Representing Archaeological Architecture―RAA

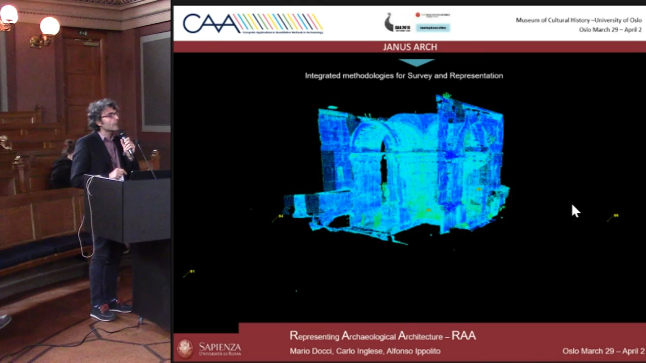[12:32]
A virtual registration of all the scans.
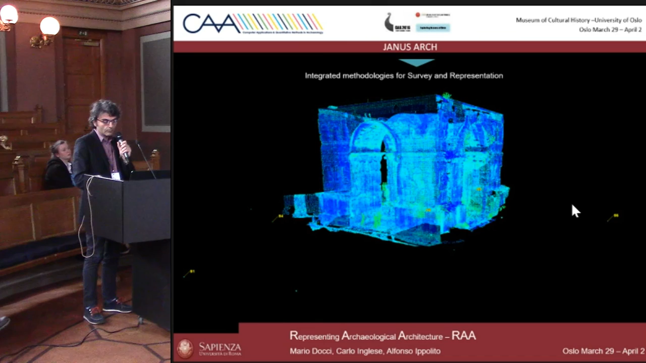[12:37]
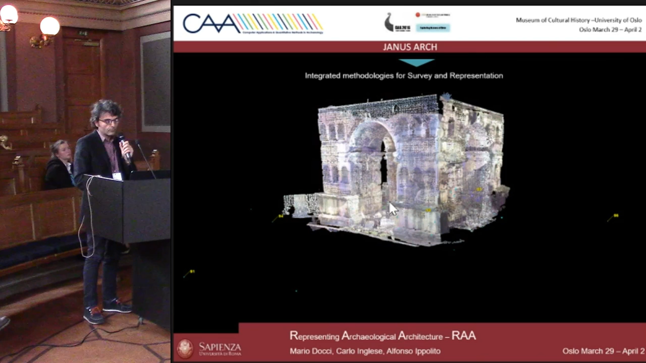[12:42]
As you can see, the different views of the data obtained by the scan. So, the process. Starting from the numerical model, so the point cloud. We want to start analyzing the RGB data about the frequency.
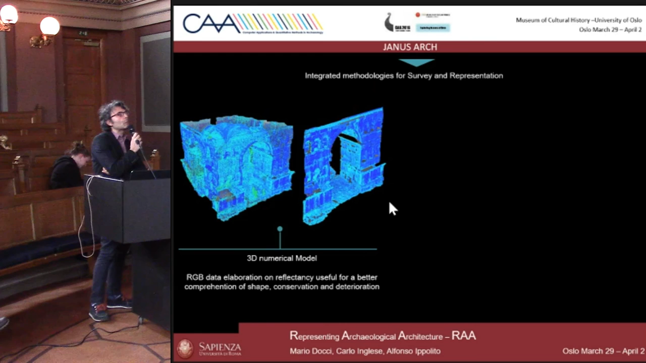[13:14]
Sometimes, or often, it helps to have a better comprehension of shapes and conservation and deterioration of the environment.
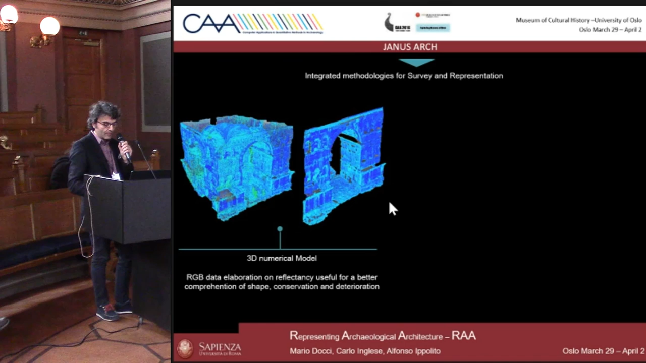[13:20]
How do we work to find a way to describe better these elements?
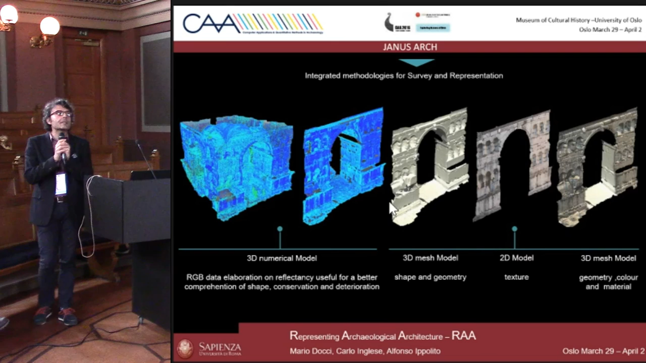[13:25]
First of all, we work on the numeric model with a transformation on three dimensions. So, if we are starting, we have a better approximation, because we are creating a lot of surveys, surfaces. The texturizing. So, we also, the 2D model with a texture,
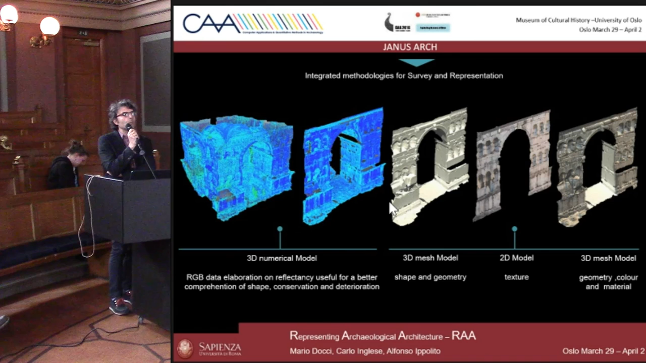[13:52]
obtained a very high resolution camera. And we applied the
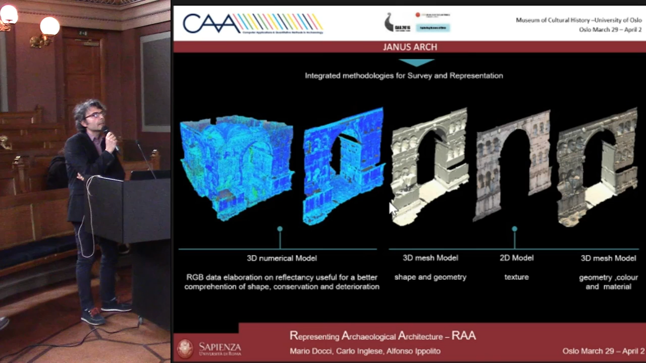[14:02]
texture on the 3D survey. So, we started with a model like that.
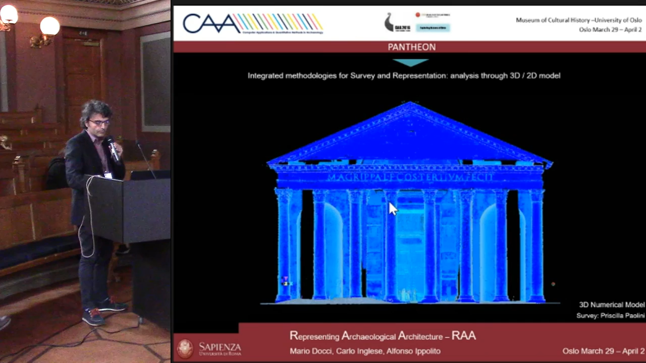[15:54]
Reflectancy again. 3D model. Another important point. We compared the survey with the drawing, which was ancient drawing, which is in Piazza Augusto Imperatore.
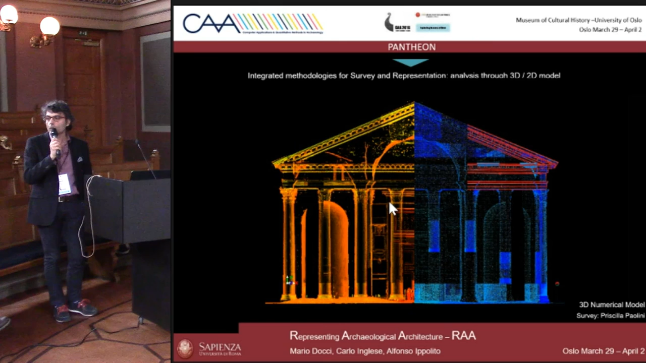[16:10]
And we surveyed the lines, because literature said that from the part,
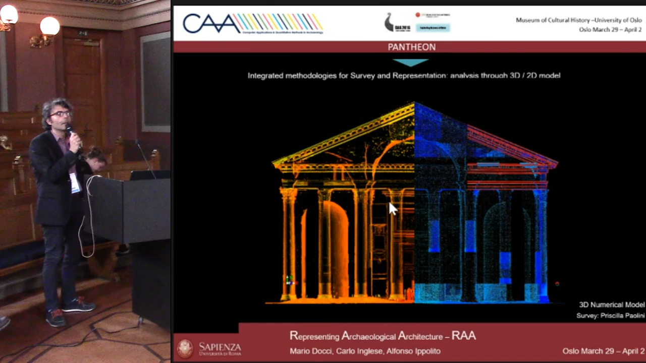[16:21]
Romans bring material there, drawing on the field, the front, and they composite there with all the things.
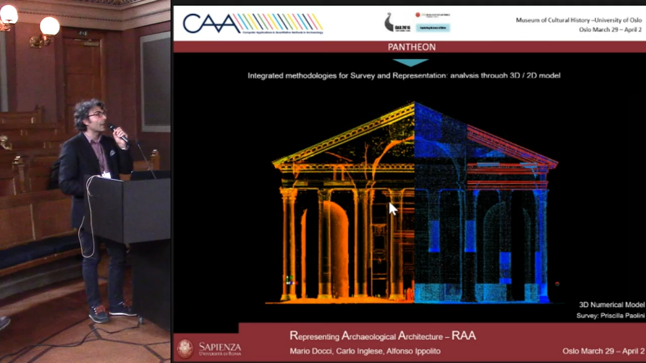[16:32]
So, we can say that it was not exactly the same.
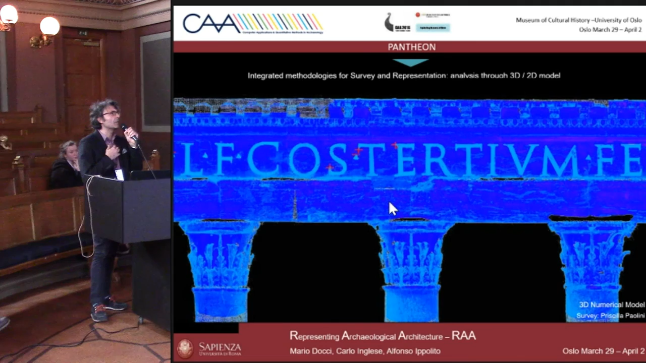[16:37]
Still working with the reflectancy and level of details on the cloud points,